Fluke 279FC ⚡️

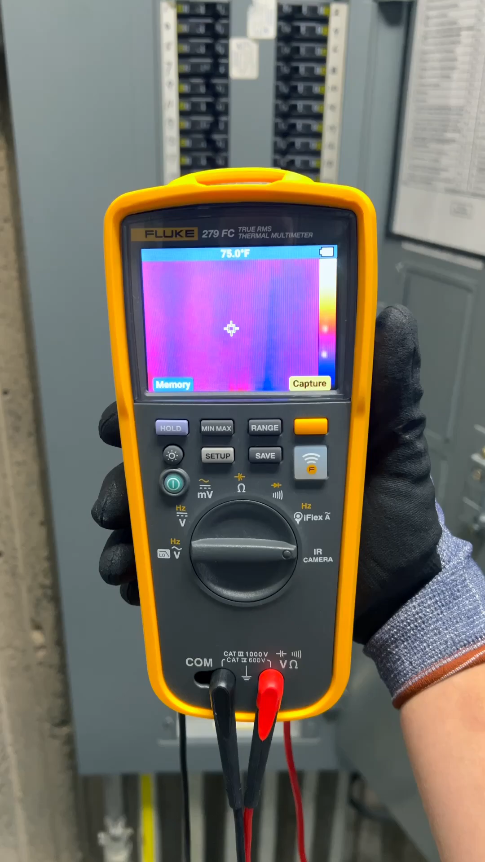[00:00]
On screen: spot 75.0°F
Every electrician should know about this meter. When it comes to troubleshooting, the more information you have at your disposal, the more efficient you can be.
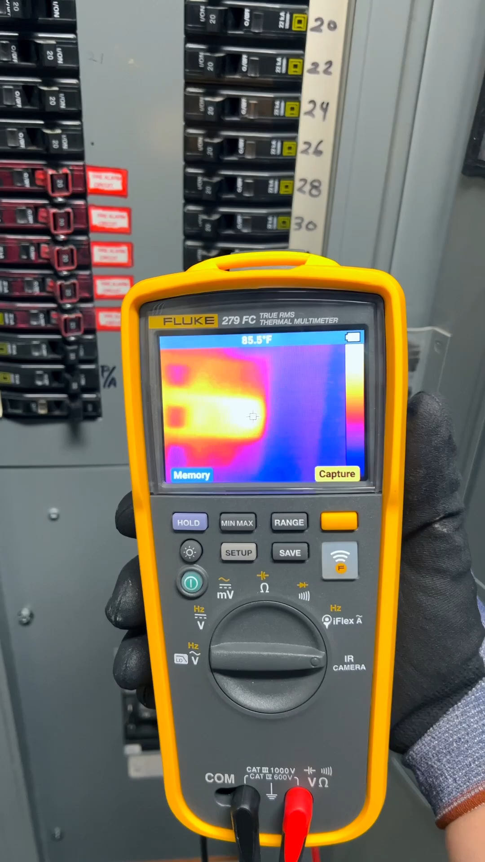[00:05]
On screen: spot 85.5°F
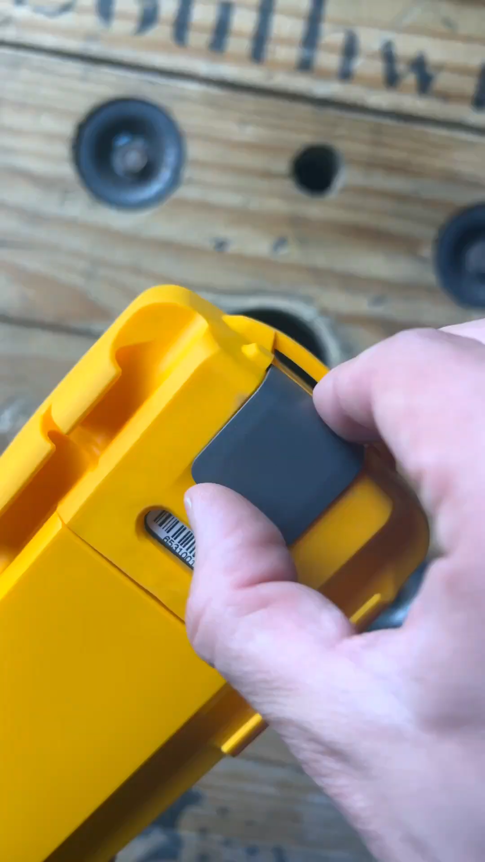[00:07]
And with the inclusion of an infrared camera,
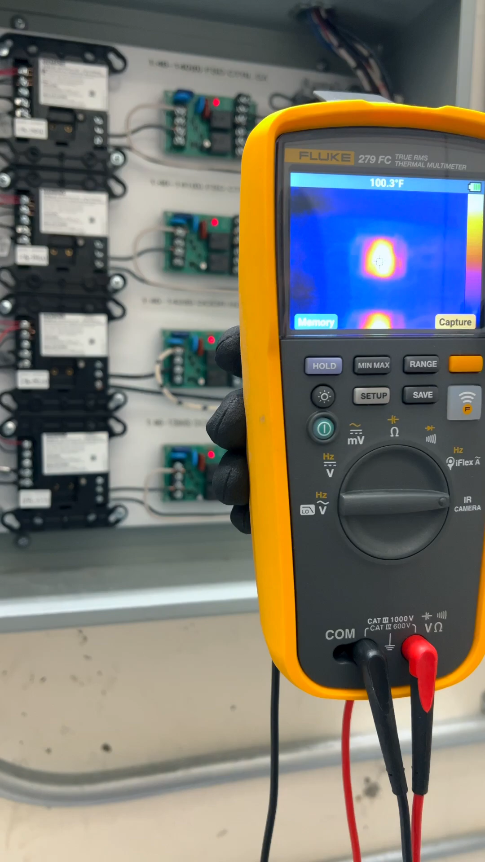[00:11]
On screen: spot 100.3°F
the Fluke 279 FC gives you information that other meters just simply are not capable of.
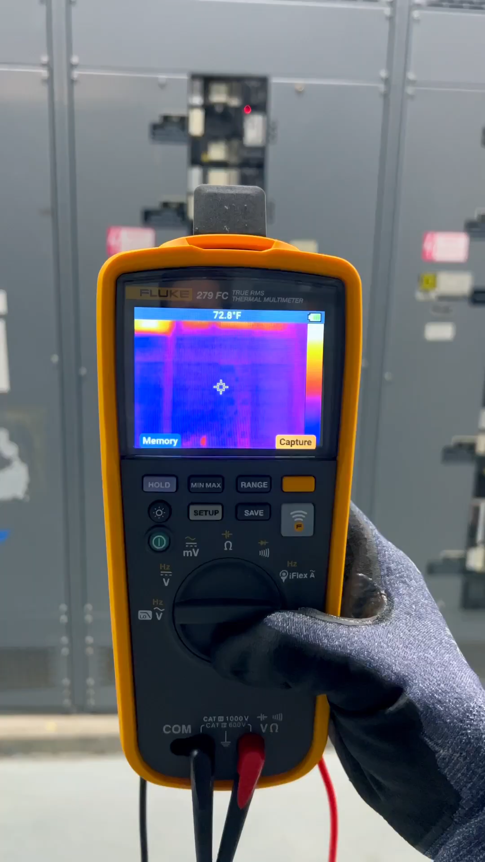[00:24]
On screen: spot 72.8°F
And from a safety standpoint, when properly used,
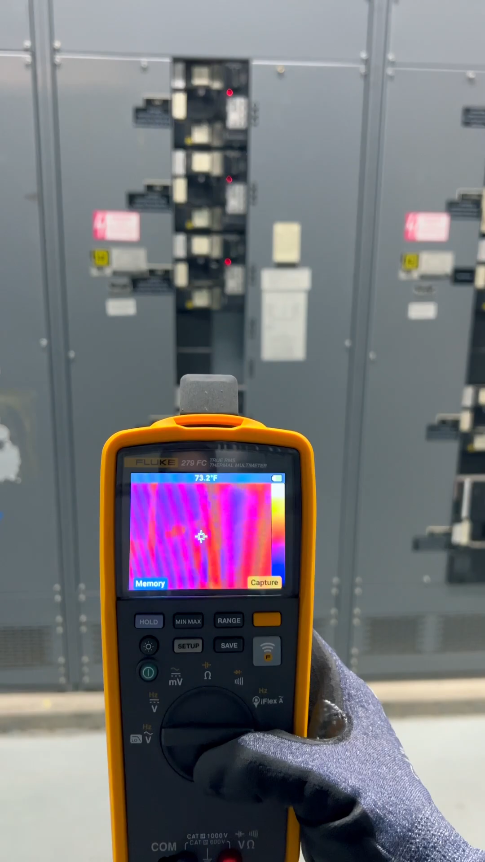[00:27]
On screen: spot 73.2°F
this thing is just awesome as it can sometimes allow you to find potential problems without even needing to open up the equipment that you're working on.
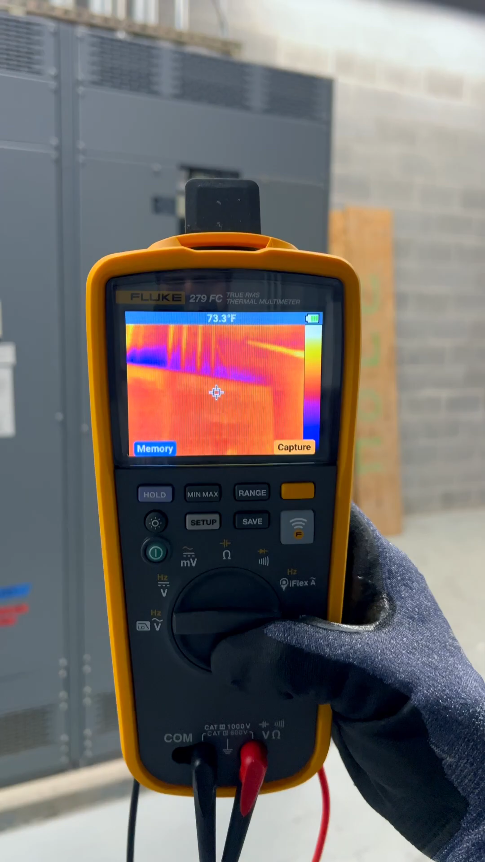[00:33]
On screen: spot 73.3°F
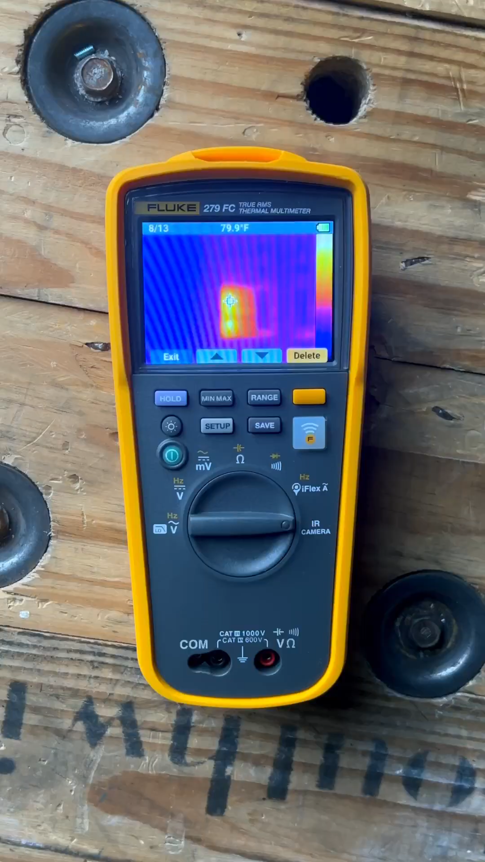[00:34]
On screen: spot 79.9°F
The Fluke 279 FC has a really nice colored LCD display.
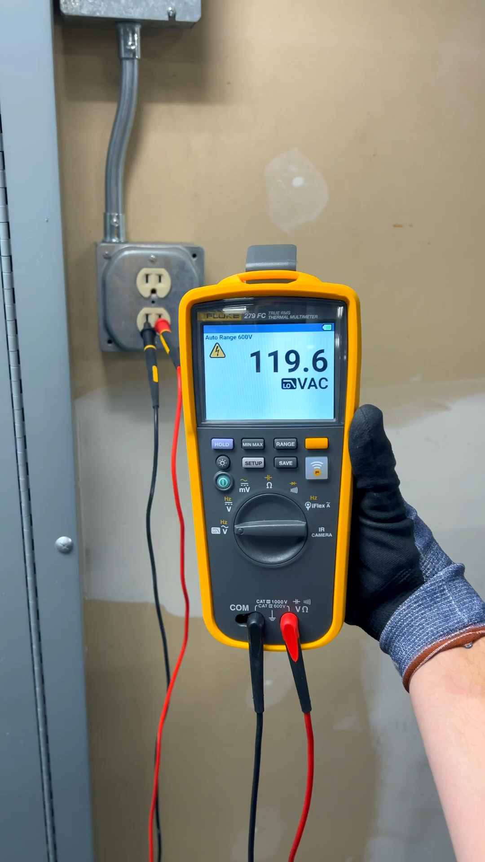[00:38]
And in addition to all of the other great features that you would expect out of any high-end Fluke meter,
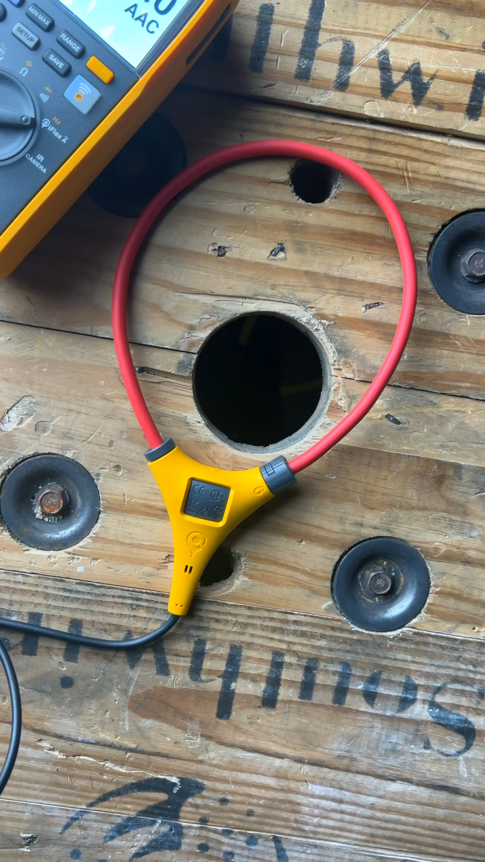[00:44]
this also comes with an iFlex current probe, which is rated for up to 2,500 amps.
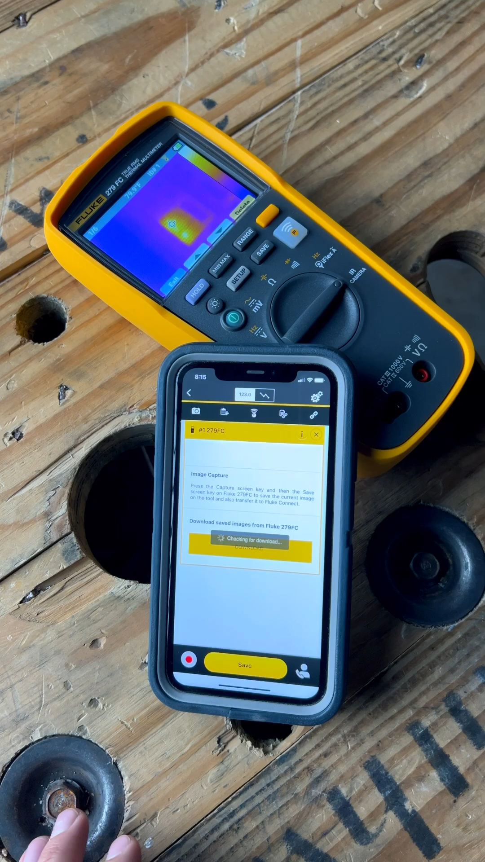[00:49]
And of course, this meter has Fluke Connect, so you can easily send your thermal images to your phone, your co-workers, or even to your customers to show them your findings,
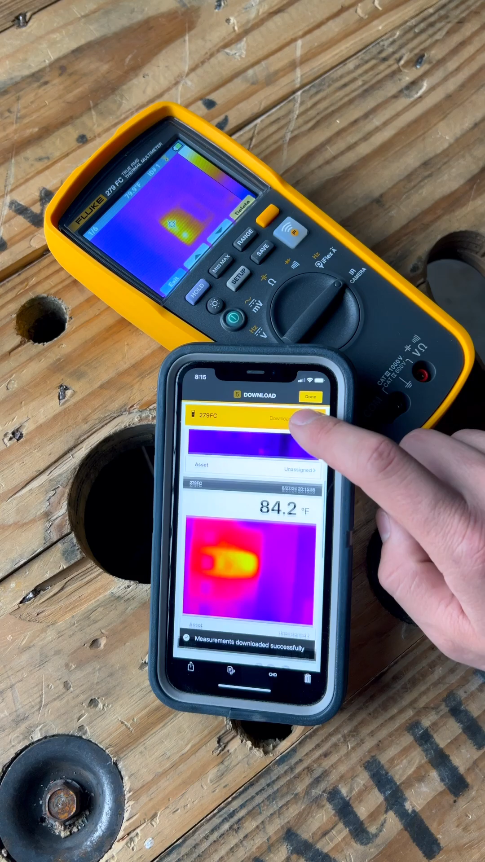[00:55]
which will ultimately give you more credibility when you tell them what work needs to be done.